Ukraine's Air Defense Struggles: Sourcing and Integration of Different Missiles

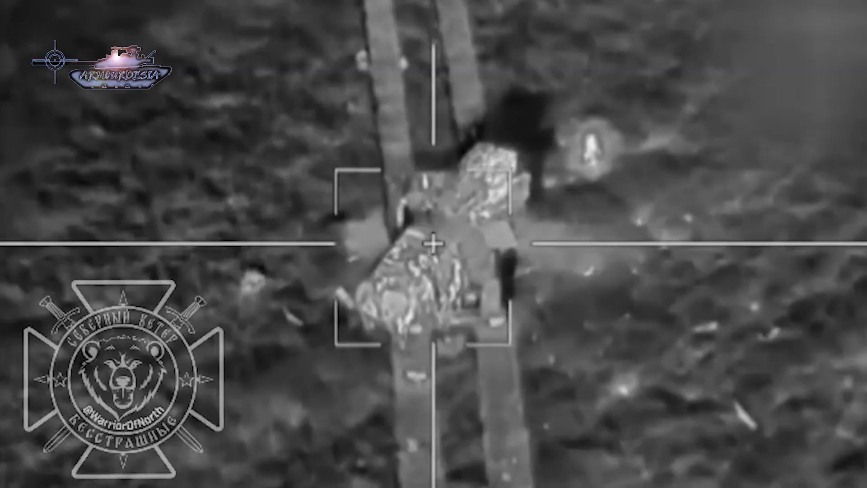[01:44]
The number of these units is not only affected by the depletion of missiles but also by destruction from Russian kamikaze drones.